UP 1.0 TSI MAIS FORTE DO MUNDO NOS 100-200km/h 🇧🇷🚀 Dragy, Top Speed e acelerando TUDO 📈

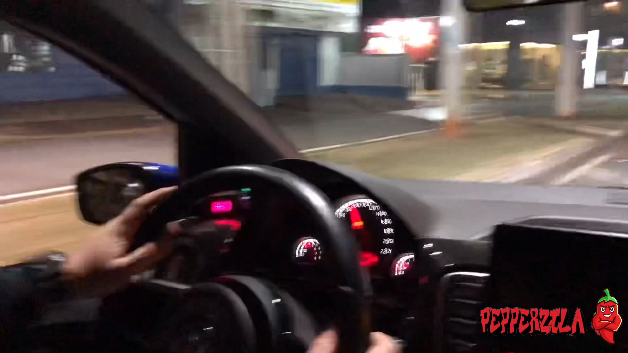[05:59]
Pegou no puta que pariu, deu medo já, então já tá feito já.
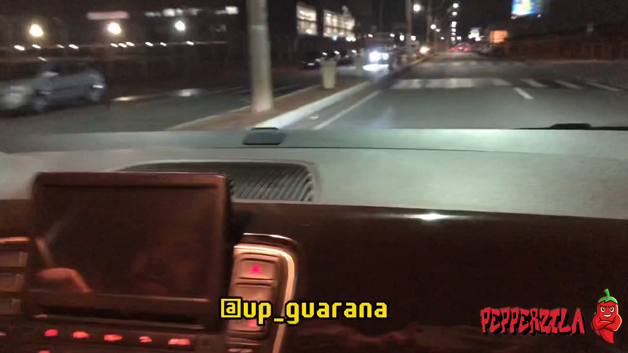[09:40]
É que, mano, acelera tanto, velho, que tipo, quando você vê, você já tá em cima do bagulho. Você é louco. Chama, vamos voltar pro nosso rolê automotivo.